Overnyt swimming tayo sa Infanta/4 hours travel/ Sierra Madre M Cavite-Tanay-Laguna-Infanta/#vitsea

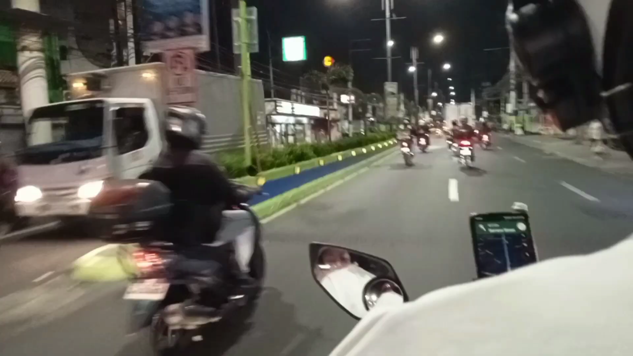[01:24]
there. Ayan, nasa Aguinaldo Highway na kami. Akala ko wala pang mga ano, motorista pag ganitong oras. Marami na pala.